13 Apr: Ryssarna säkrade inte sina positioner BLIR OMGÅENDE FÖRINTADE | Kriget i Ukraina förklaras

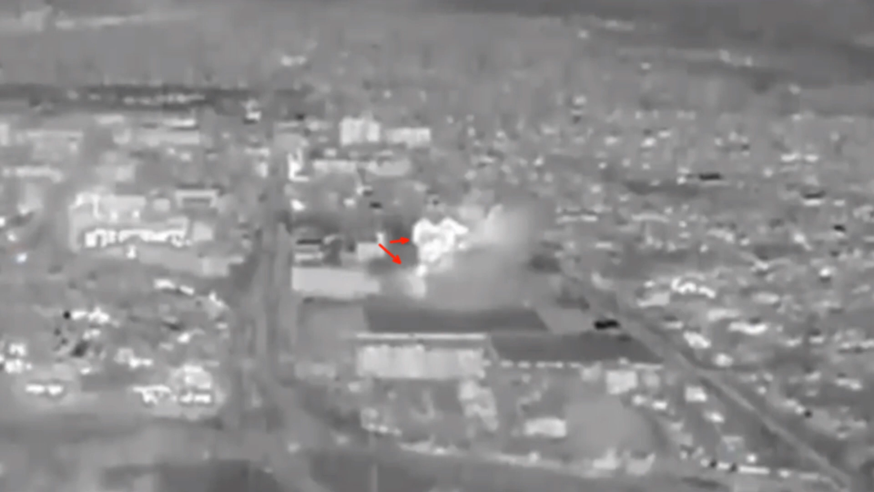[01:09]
antingen genom artilleri eller genom att detonera de monterade minorna.